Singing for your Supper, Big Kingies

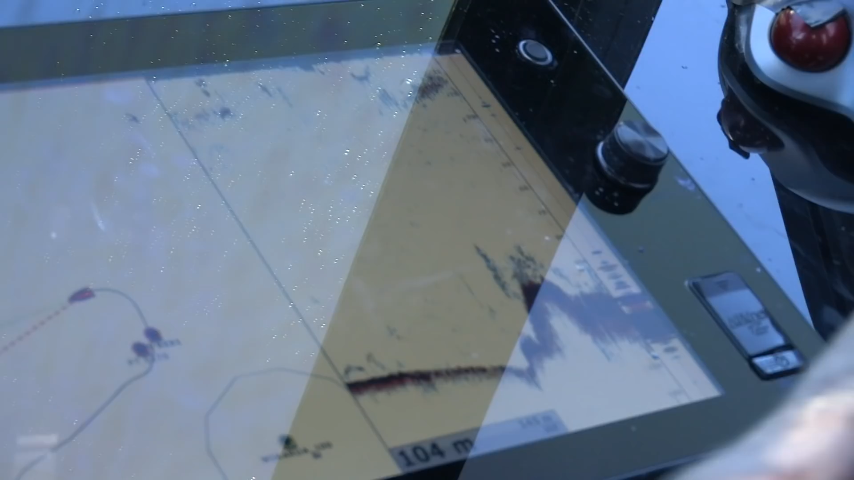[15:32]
And look right there on the sounder, right under the boat. It's going to most likely another one of our snapper mates. South rig, south hooks.